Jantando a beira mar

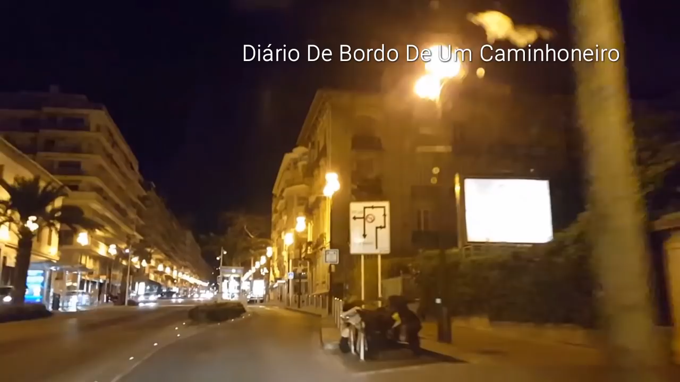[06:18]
só pra você dar uma olhadinha mais ou menos como que é a parte de noite,